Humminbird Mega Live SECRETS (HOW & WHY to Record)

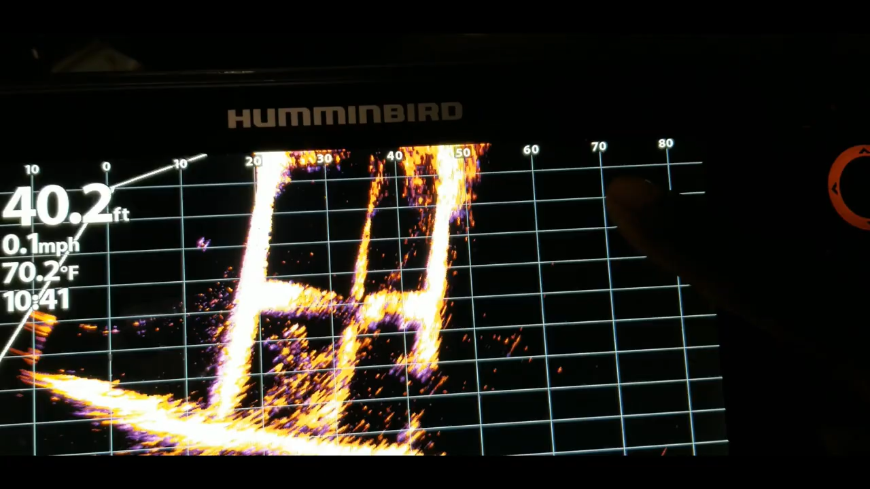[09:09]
On screen: depth 40.2 ft, water 70.2°F, speed 0.1 mph
and the current setting goes all the way up to about 80.
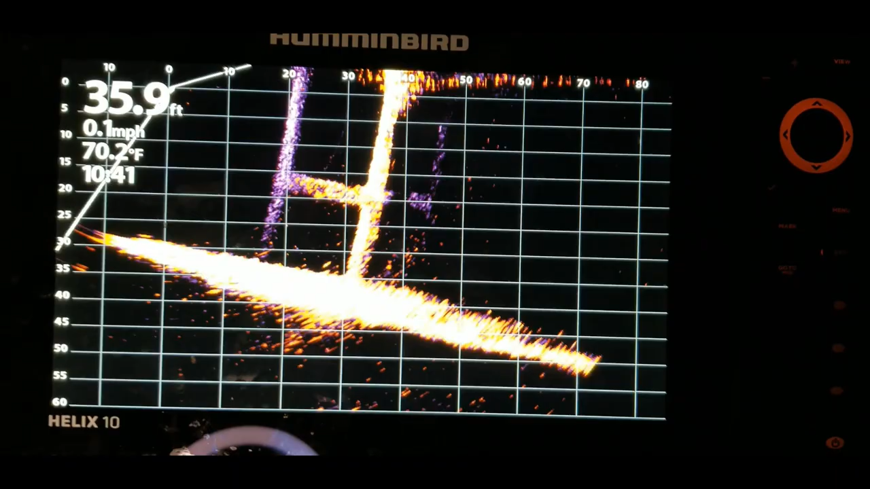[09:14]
On screen: depth 35.9 ft, water 70.2°F, speed 0.1 mph
so the purpose of this will allow you to take this recording because maybe you only have an hour out
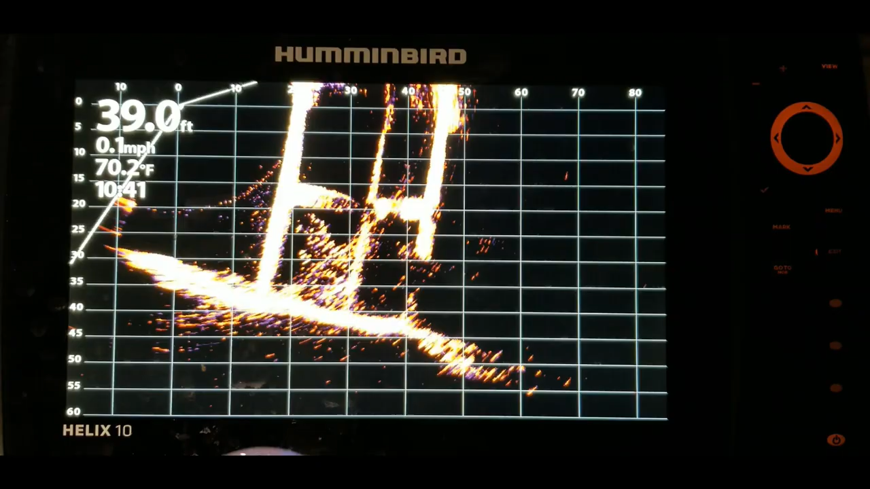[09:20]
On screen: depth 39.0 ft, water 70.2°F, speed 0.1 mph
on the water and you want to spend more time fishing than trying to dial your system in or things
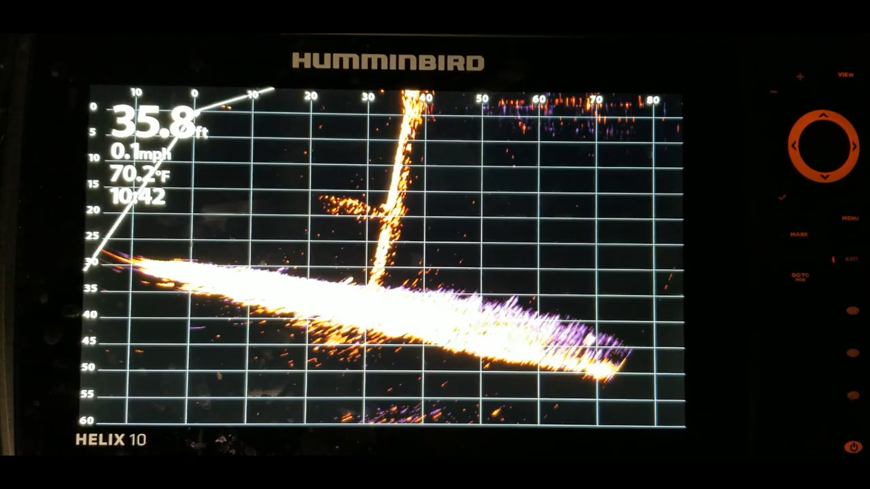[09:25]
On screen: depth 35.8 ft, water 70.2°F, speed 0.1 mph
like that because yes you should get out there and learn how to use the system while
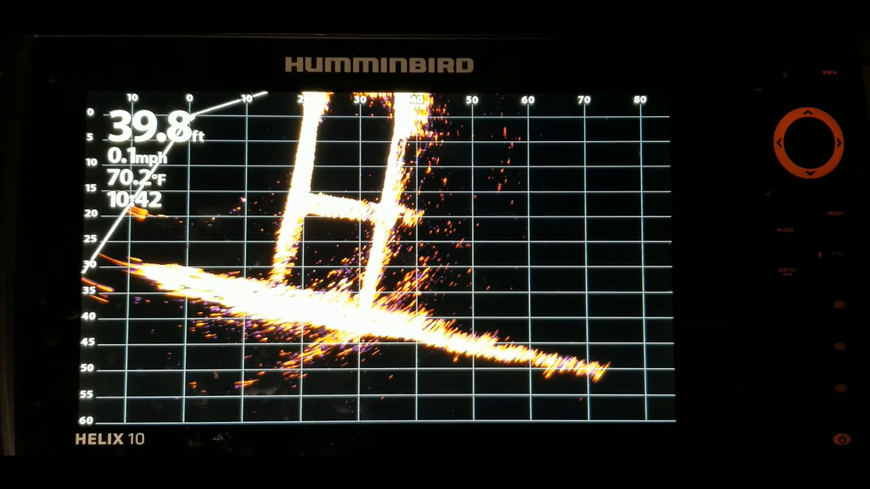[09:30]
On screen: depth 39.8 ft, water 70.2°F, speed 0.1 mph
you're out on the water but hey sometimes you want to get out there and you want to spend your time fishing
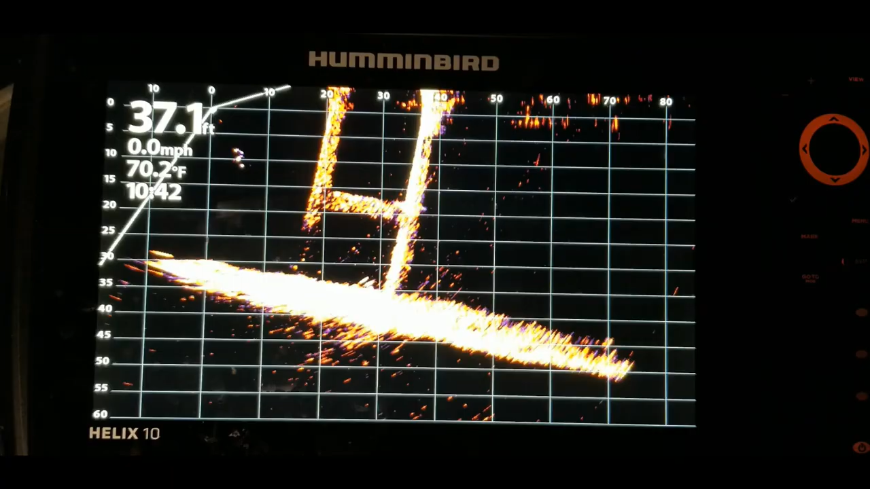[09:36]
On screen: depth 37.1 ft, water 70.2°F, speed 0.0 mph
maybe when you're back at home you have the time where you can go back and play around with the settings on here so
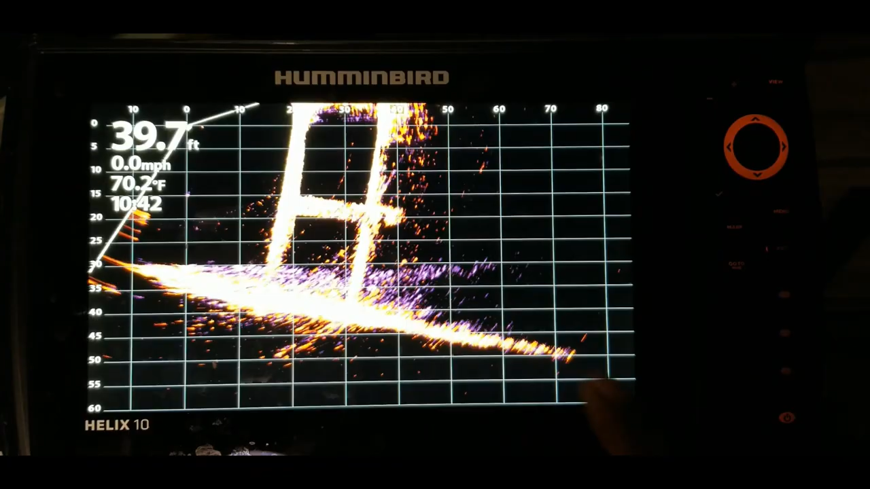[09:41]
On screen: depth 39.7 ft, water 70.2°F, speed 0.0 mph
now you have recorded your session when you're out on the water you can come in here and hit
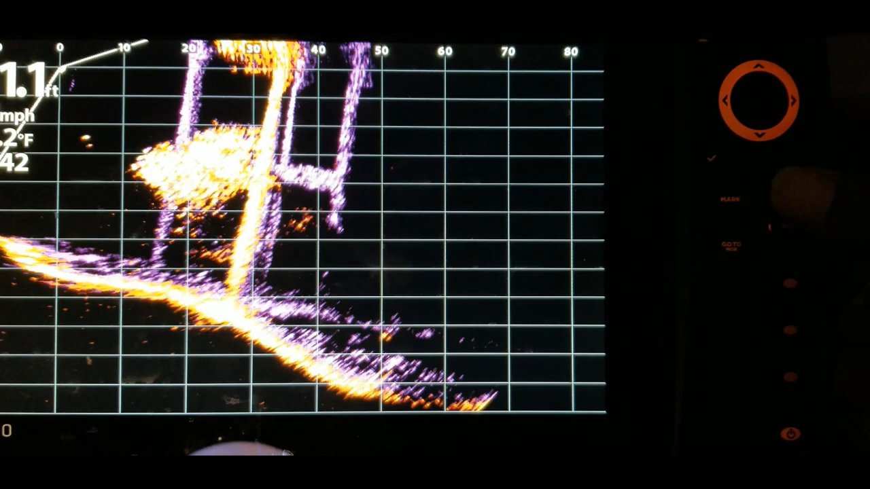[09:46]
the menu button you can go through the settings now
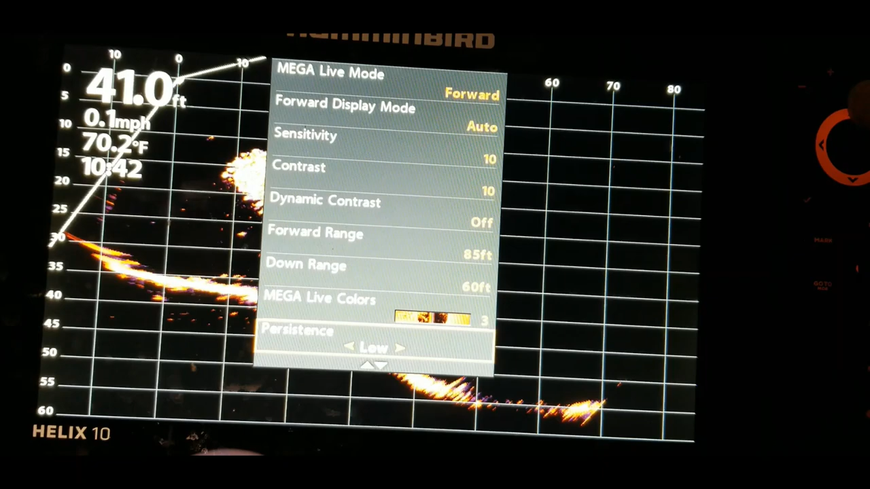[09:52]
On screen: depth 41.0 ft, water 70.2°F, speed 0.1 mph
and play with these settings so we can change the color palette
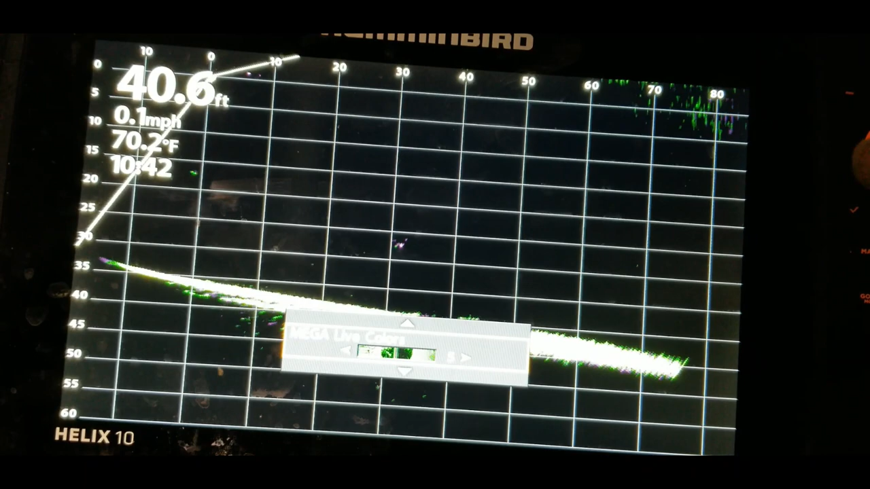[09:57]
On screen: depth 40.6 ft, water 70.2°F, speed 0.1 mph
all right so so now the recording has
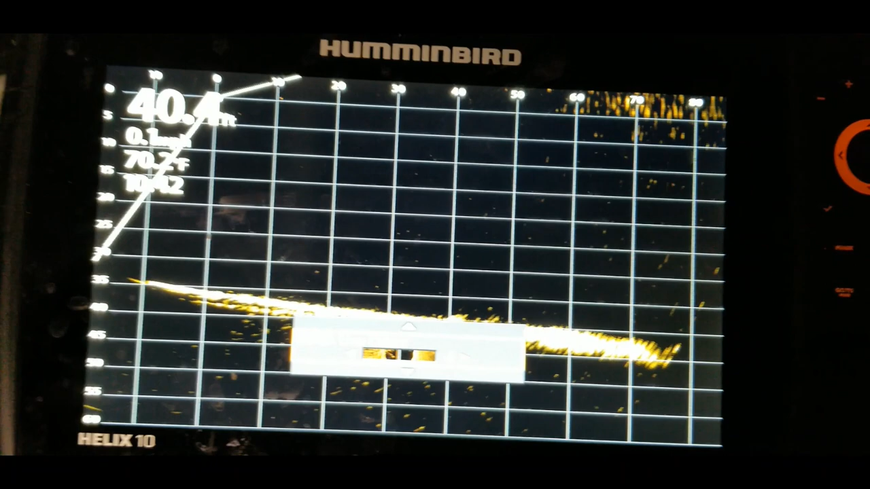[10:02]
stopped so what we have to do is go back and hit menu again let me see
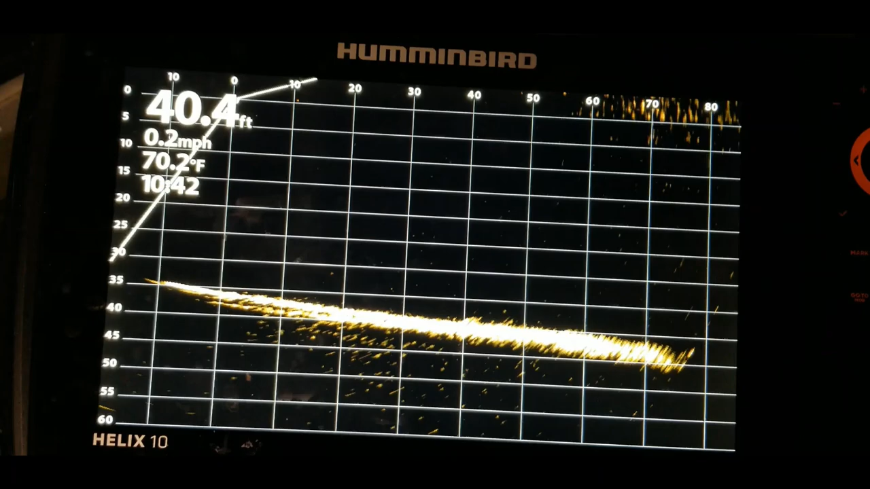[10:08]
On screen: depth 40.4 ft, water 70.2°F, speed 0.2 mph
hit the menu button once and we will go back to record mega live hit
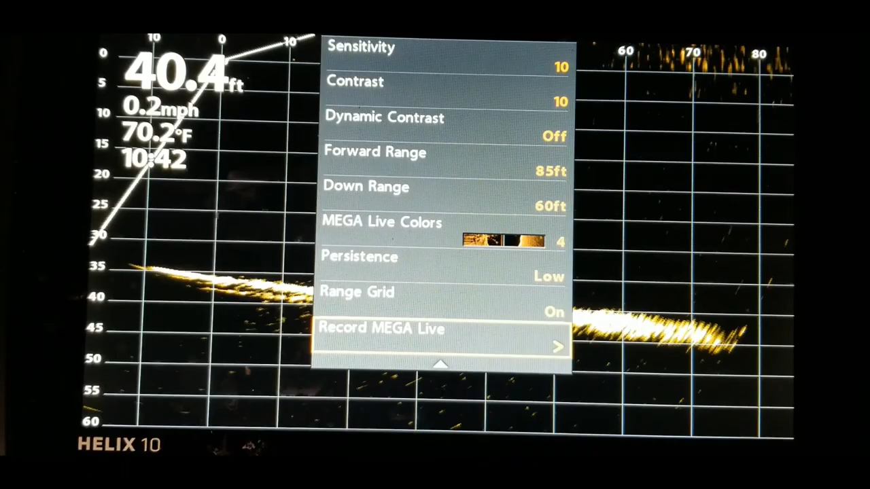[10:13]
On screen: depth 40.4 ft, water 70.2°F, speed 0.2 mph
the right arrow key playback stop we're going to stop it hit menu go back into the menu setting again record mega live right arrow key and we're going to go back down and we're going
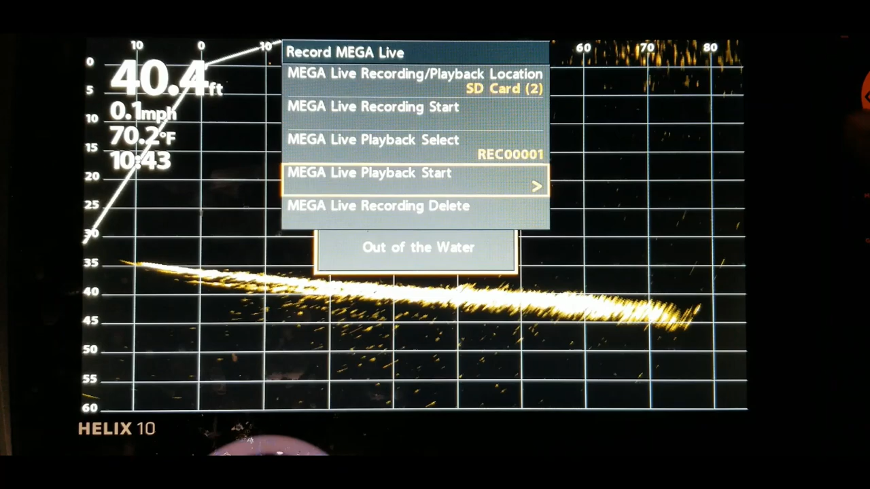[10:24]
On screen: depth 40.4 ft, water 70.2°F, speed 0.1 mph
to go to mega live playback start we're going to do that again so now let's hit the the
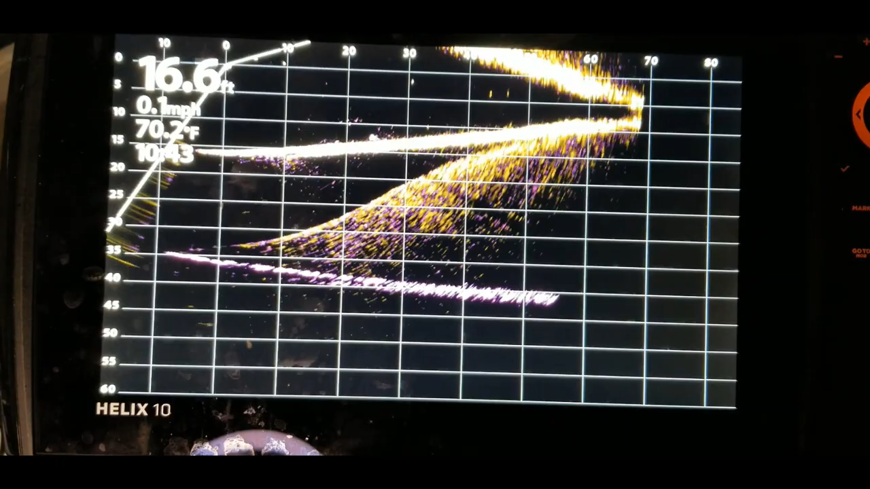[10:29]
On screen: water 70.2°F
start button on that and actually that was number one let's go back out of here and just
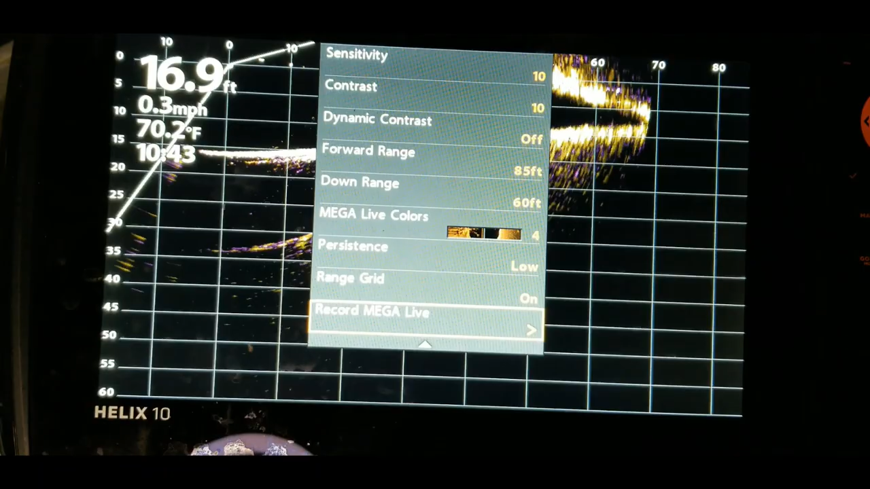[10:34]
On screen: depth 16.9 ft, water 70.2°F, speed 0.3 mph
go back to number three again so we're going to stop this record on number one
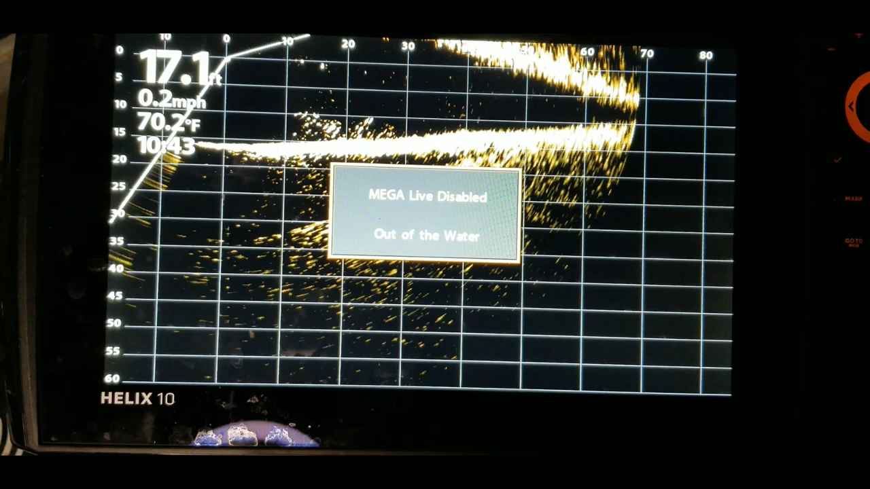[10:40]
On screen: depth 17.1 ft, water 70.2°F, speed 0.2 mph
hit menu and go back and change that
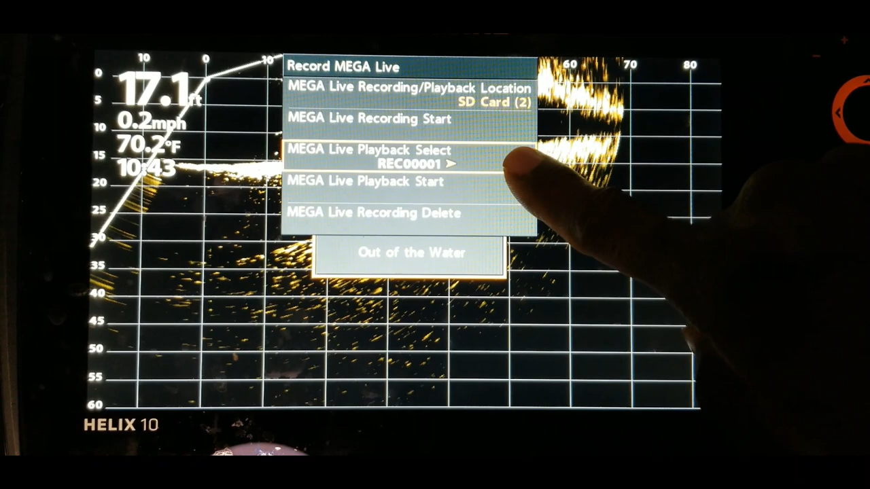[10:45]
On screen: depth 17.1 ft, water 70.2°F, speed 0.2 mph
to the third recording which is the bridge palettes make